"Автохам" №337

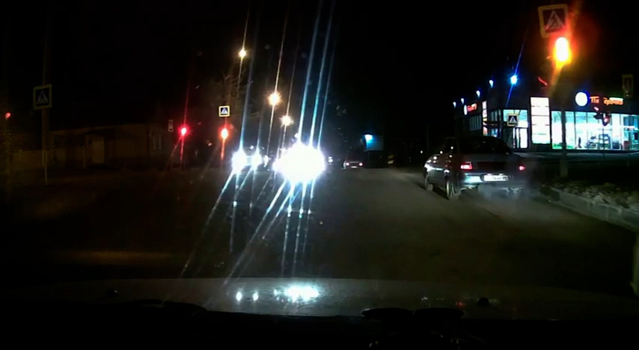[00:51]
Сейчас номера зафиксируем. Телезритель Андрей Петров увидел, как 15-я проехала на запрещающий сигнал светофора. Чтобы автохама наказали, погнался за ним и заснял номер автомобиля. Теперь дело за дорожными полицейскими из Энгельса.
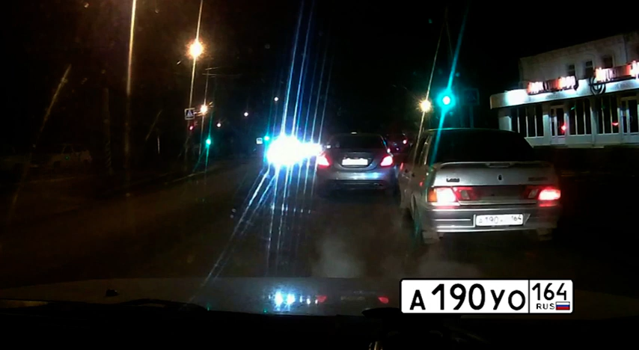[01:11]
Пересечение университетской Большой Казачьей.
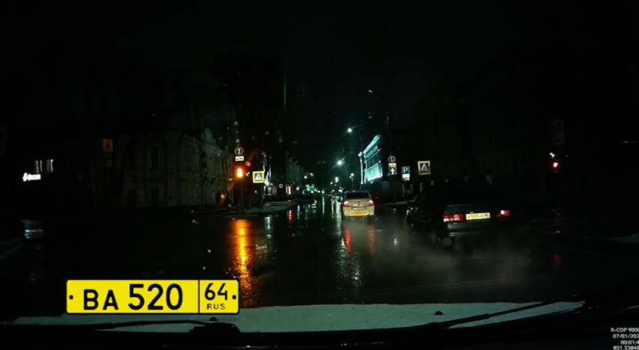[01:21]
Таксист проехал за стоп-линию, остановился на зебре, а затем и вовсе начал движение на красный свет. Очевидцы просят наказать нарушителя.
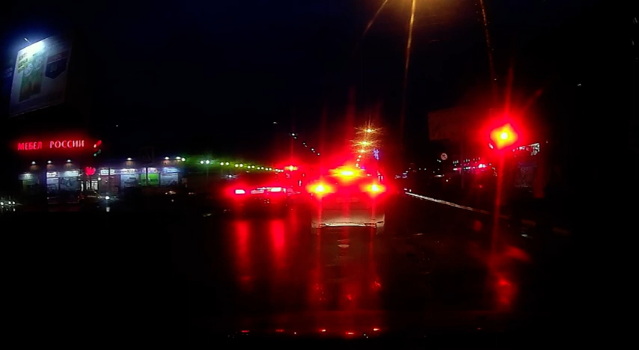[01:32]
Два похожих нарушения засняли очевидцы. В Энгельсе водитель внедорожника торопится, выезжает на встречную полосу и поворачивает.